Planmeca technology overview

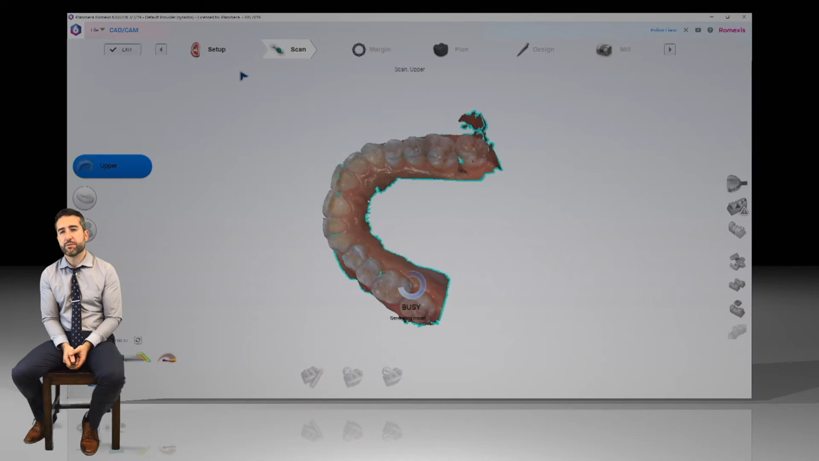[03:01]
It's just phenomenal. So look at how crisp that 30-second or so scan was.
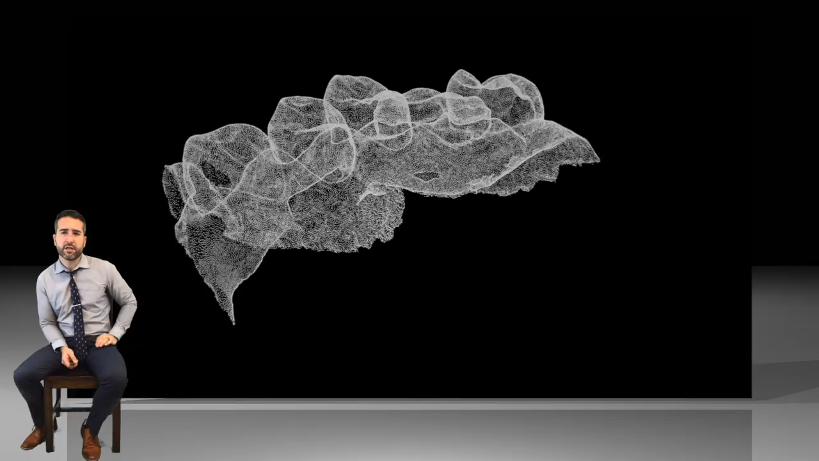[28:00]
So your scanner is taking points of data, numbers really, zeros and ones almost if you could think of it like that.
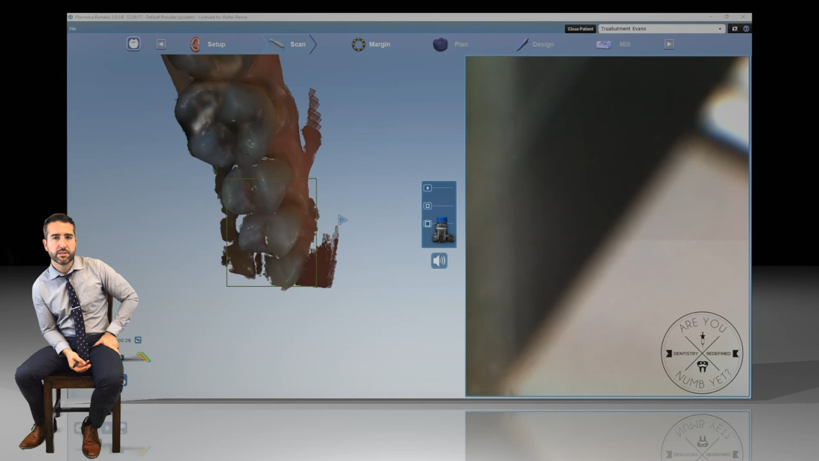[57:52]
Don't waste your time scanning the linguals. It's just a waste of time. So in 10 seconds, we scan the opposing.
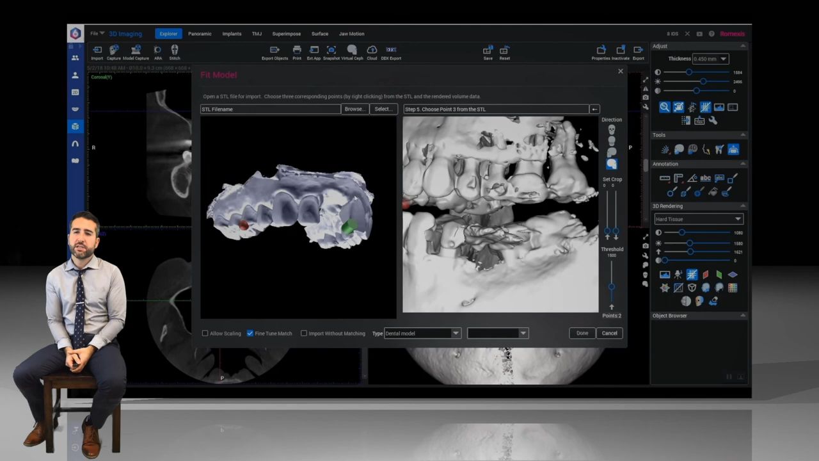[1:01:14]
The Romexa surgical guide suite, so simple.